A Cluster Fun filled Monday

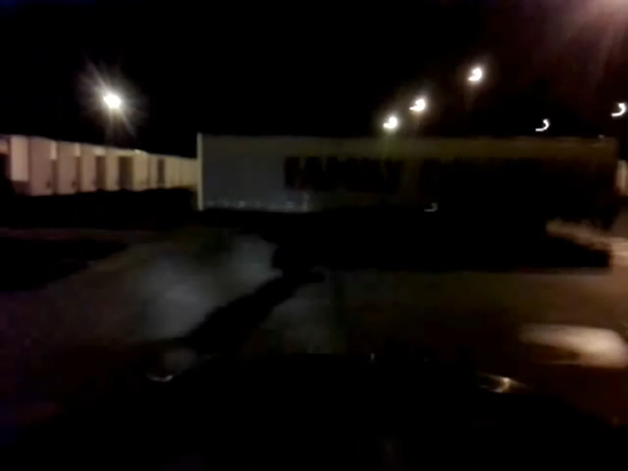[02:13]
all these trailers here have to be pushed back every single one of them because this weekend they were doing uh some